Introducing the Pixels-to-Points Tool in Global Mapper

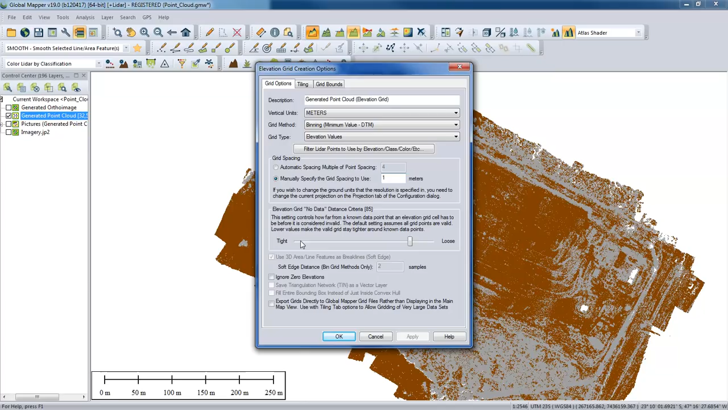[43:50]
Some of the other options here to determine how close to each individual point to analyze. In other words, if there are gaps in the data, such as you see here and maybe here. If we leave this as a tight process, it will leave those gaps in your data. There will be null areas. Moving it towards loose will actually fill those in. So it's a relative scale. We'll leave that right where it is. Everything else should be fine here. We'll click OK.
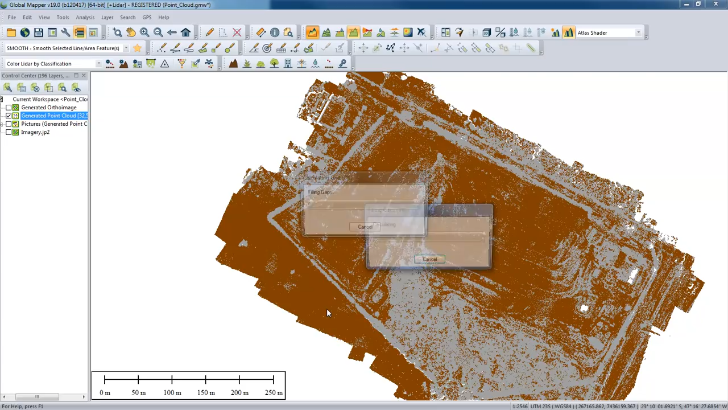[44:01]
And as an output, we should see a surface model generated. And we'll go ahead and turn off our point cloud when this fills in. And you can see now we have a terrain model. This is now a raster 3D terrain model that was generated from those points. And once again, we'll pop up our 3D view and see that in our 3D perspective. So again, I dumbed it down just a little bit to a one meter resolution.
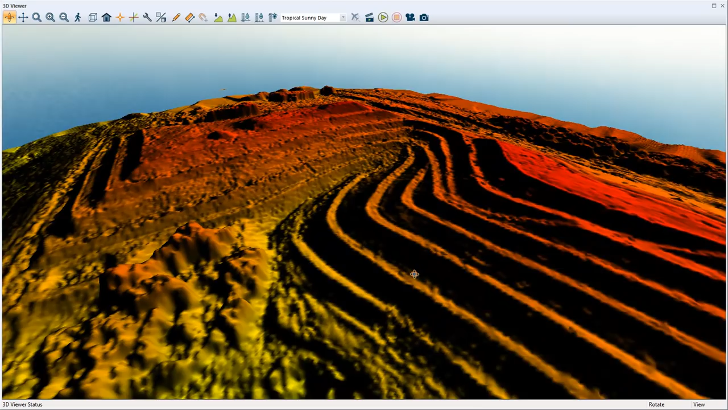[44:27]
But you can quite clearly see where these terraces are that we noted in the original point cloud.
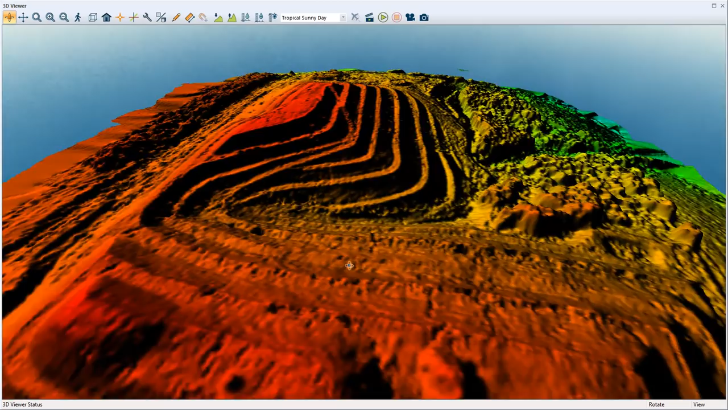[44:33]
And you can see those now represented in the three dimensional surface model. Now, had we an extra hour, maybe two hours, perhaps even three hours now, we could start to describe some of the other processes that Global Mapper offers with this as the base data. Things like contour generation, volume calculation, cut and fill analysis, even watershed or viewshed analysis. Any of those tools are available to you now after you have this three dimensional model created.
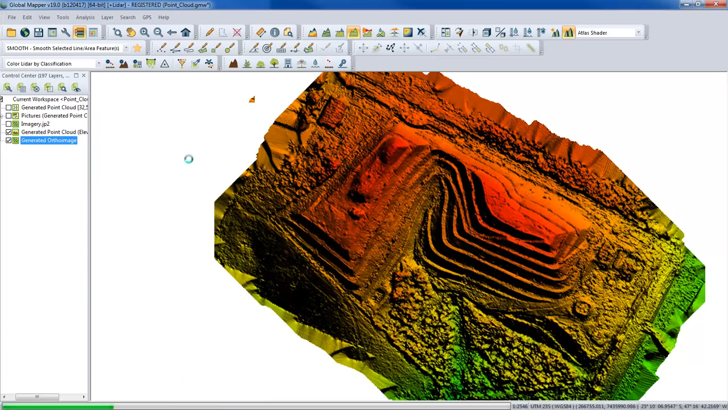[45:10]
Now, the final thing I'm going to do is turn on the ortho image here. And hopefully it will sit right on top. I may have to adjust my ordering. I'll bring it down to the bottom. And here we have the combination of the procedures that we performed. The identification of ground, generation of a terrain surface, combined with the initial ortho rectified image.
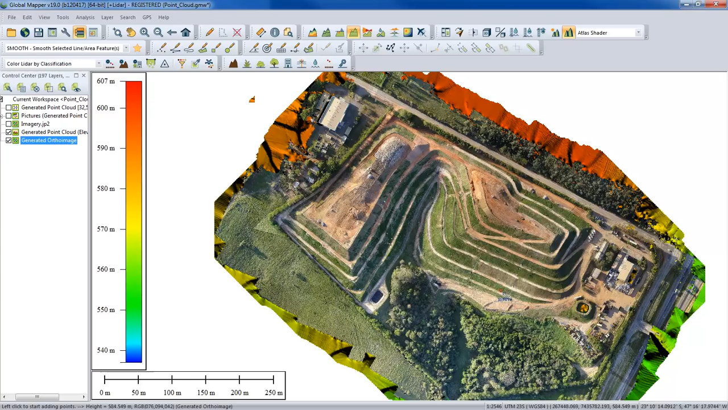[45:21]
And again, now if we look at that in a 3D view, it gives us a very realistic perspective of the terrain.
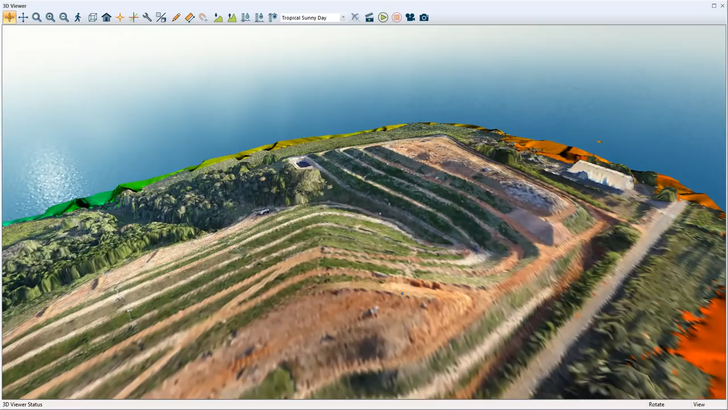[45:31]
And again, it's resampling as I'm moving around here, so it may take a little time to fill in.
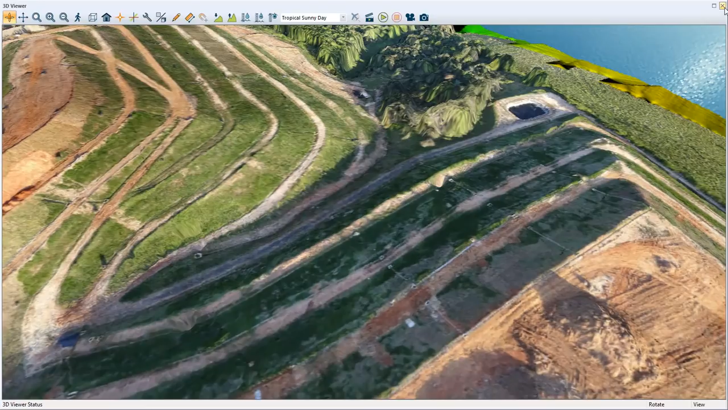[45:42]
So we've loaded back up the point cloud here.
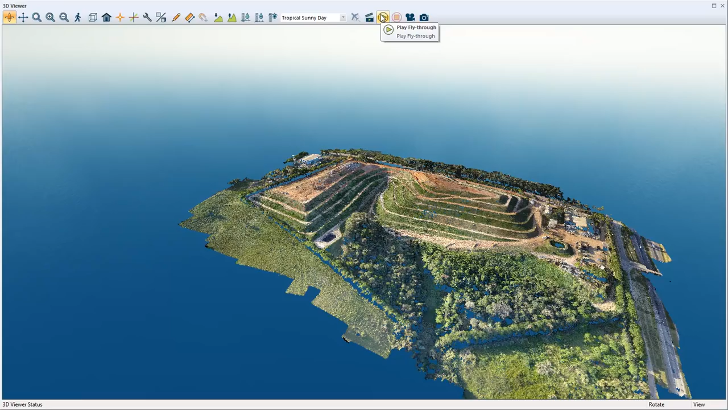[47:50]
If you want the high-resolution version of this, you do want to go ahead and save it to an output file. So this would save to a video file, but we'll just play back the preview.
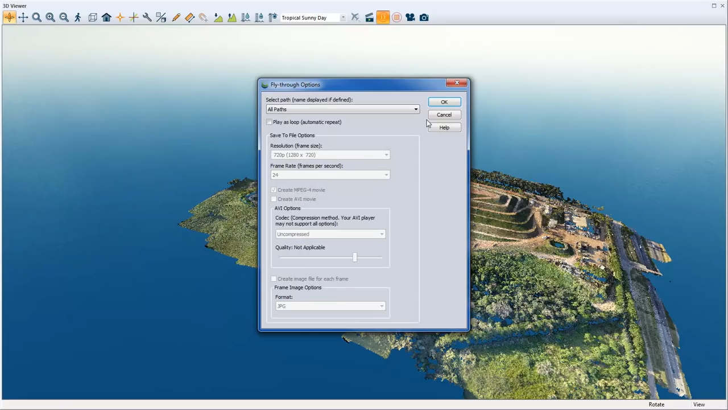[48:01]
And choose which path we want to play. And this is going to run through and recreate kind of how that data was collected.
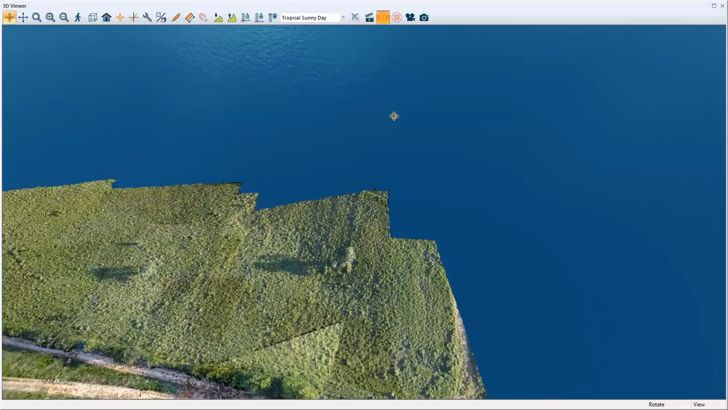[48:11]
Angled down, I'm not sure if this angle is precise, but obviously we're looking down as opposed to looking straight ahead.
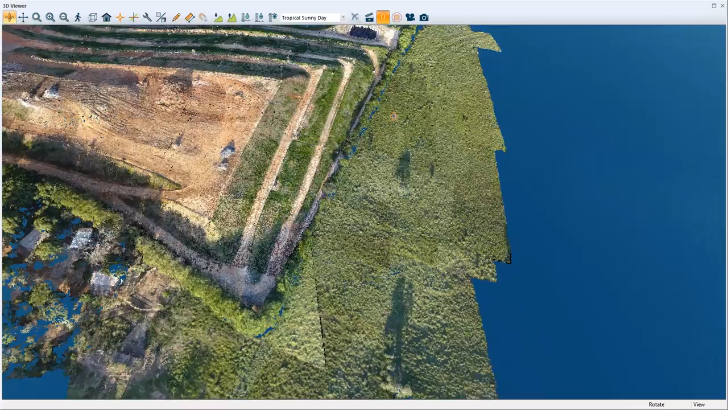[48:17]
So this is something you can create manually. We've talked about this in various presentations, but this is a very interesting application for this, because this is actually using real information, real data that's embedded in each image, and essentially, as I said earlier, connecting the dots.
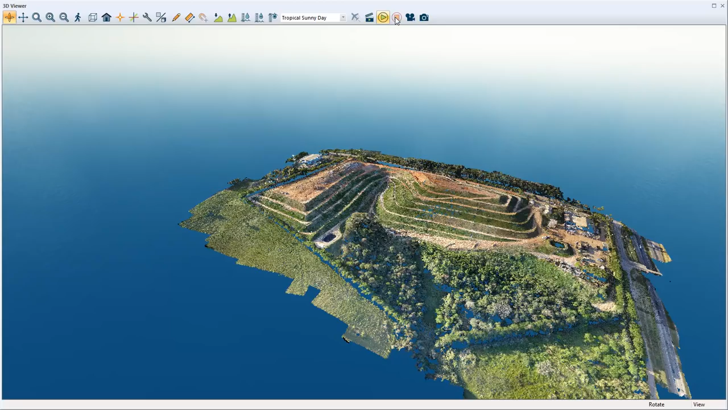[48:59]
We could also modify that if we just wanted a final product. You might want to fly through maybe lower to the ground or something like that. That is actually the height that the UAV was collecting at. Another final thing that we should mention, since our generated point cloud here is a GlobalMapper package file, you might want to deliver your point cloud in some other format.
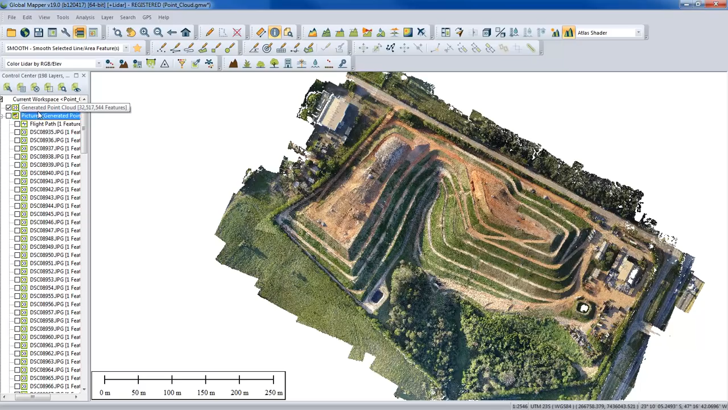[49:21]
So I'll just quickly mention some of our export options here if you're not familiar with GlobalMapper. We do have a lot of file format support. So if I just go to that generated point cloud and go ahead and choose to export that, all sorts of LIDAR files that we could output, including LAS, LAZ, etc. And you have the option in that format to actually embed the RGB values that are associated with that file as well,
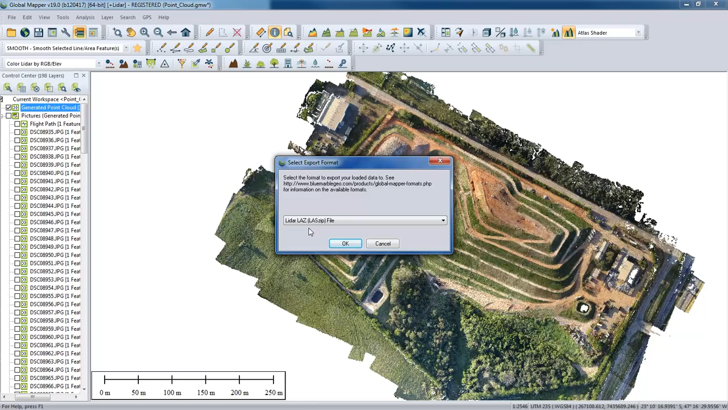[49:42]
as well as the other parameters that pertain specifically to LIDAR, LAS, or LAZ files.